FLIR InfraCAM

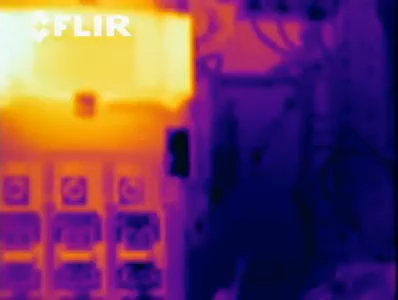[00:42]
A flaring infrared camera would help you identify the source of the problem much quicker than a conventional troubleshooting method. With an infrared camera, you're seeing beyond what your eye can see. As soon as you turn it on, you'll see a distinct color difference across your component.
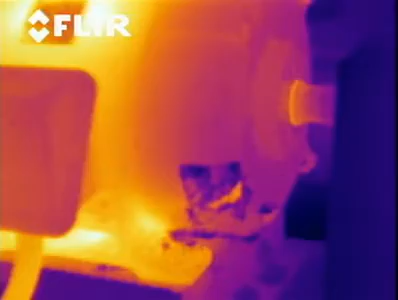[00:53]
It would stick out just like a sore thumb. Here's where your problem is.
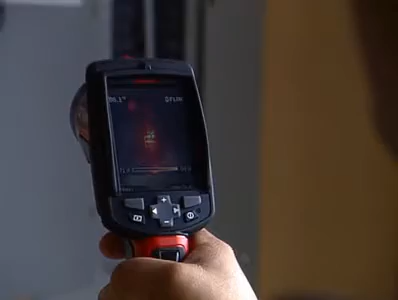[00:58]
This is where it's originating. With the camera, it enables us to go out and do preventive maintenance.